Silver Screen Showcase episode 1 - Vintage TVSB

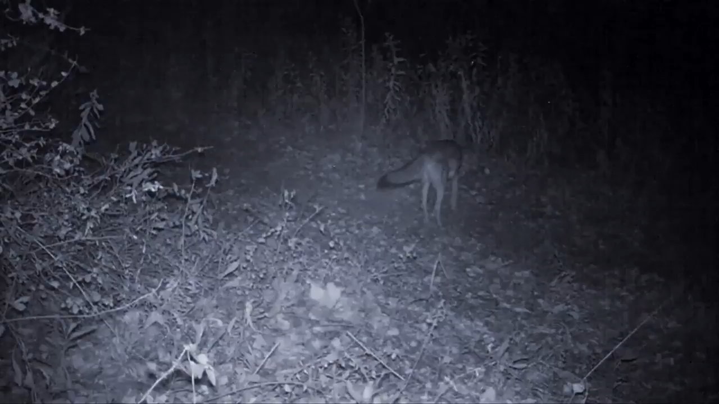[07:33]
During the night, this coyote marks territory. Hours later, another follows suit. Gray foxes are often heard by campers at night who mistake their cries for a young mountain lion. They can climb trees like a cat and are omnivorous.